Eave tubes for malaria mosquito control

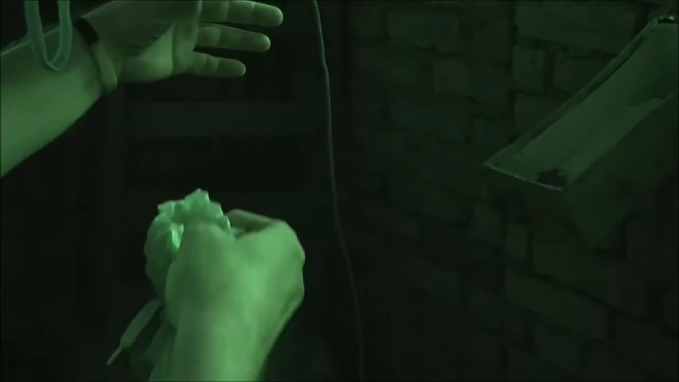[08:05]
Het sterft hier sowieso van de muggen in dit huis. Ja, hier zitten overal muggen.
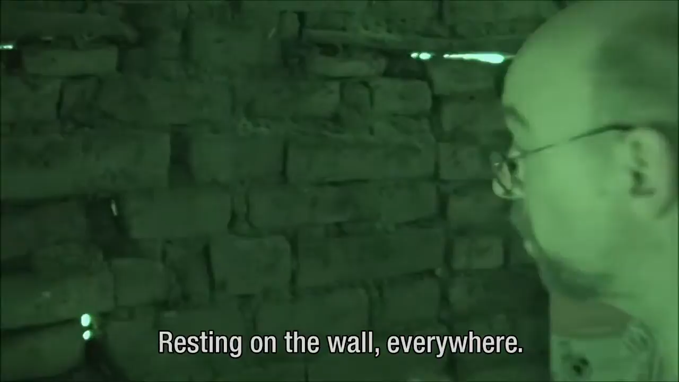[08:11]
Ook rustend op de muren, overal eigenlijk. Het zit helemaal vol.